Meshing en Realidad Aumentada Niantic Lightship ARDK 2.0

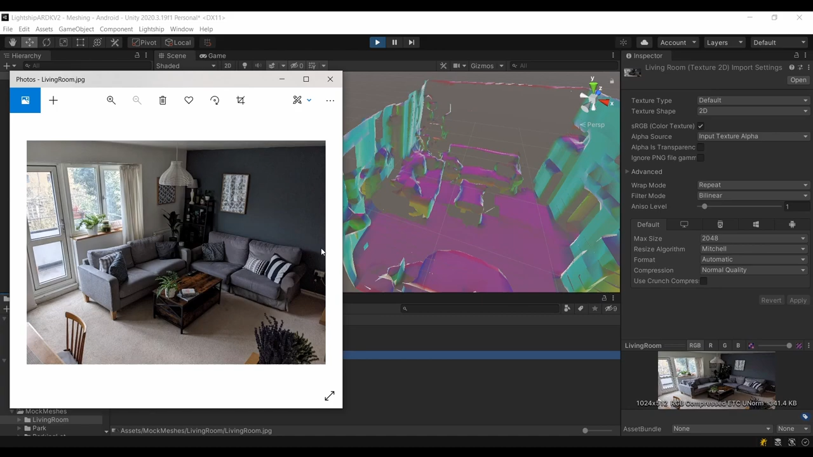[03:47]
Y esto es justamente lo que usaremos. Perfecto. Hablemos de AR Mesh Manager. Si vamos al inspector, tenemos estos campos.